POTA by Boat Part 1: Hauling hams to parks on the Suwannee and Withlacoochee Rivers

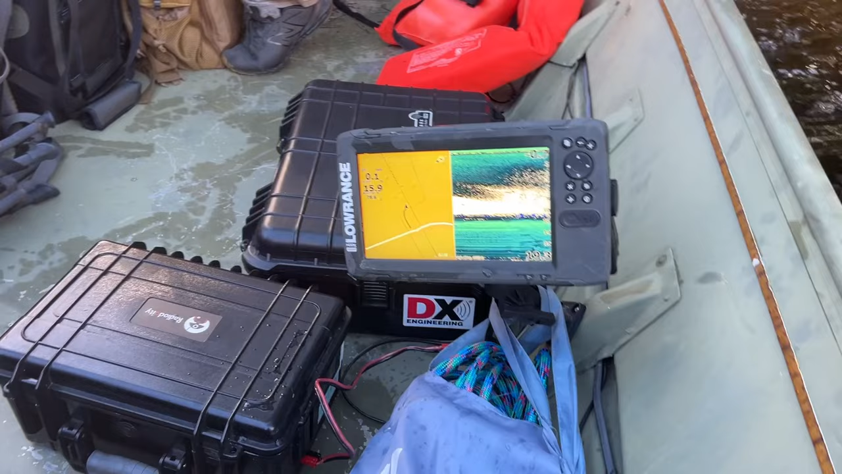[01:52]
that it's 19, oh. We just hit bottom. The equipment that we used on this trip was my 16-foot John boat with a 20-horsepower motor.